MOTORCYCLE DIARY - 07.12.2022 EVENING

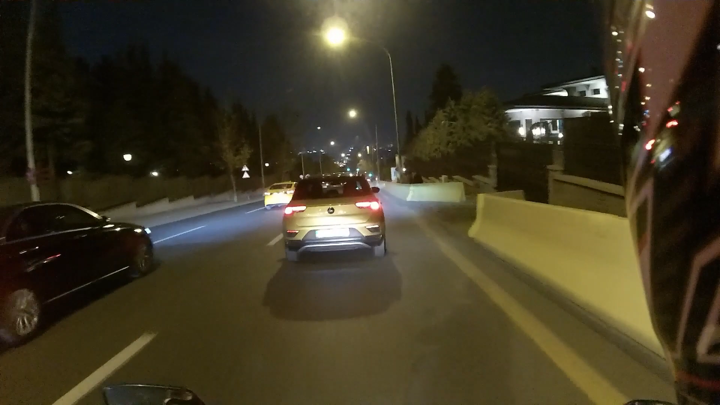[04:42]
Hareket kabiliyeti muhteşem ya. Yani her yere vızır vızır girebiliyorsun. Çok iyi. Buradan döner mi dönmez? Oh abla, ne yaptın ya? Buradan döner mi dönmez mi diye düşünmüyorsun.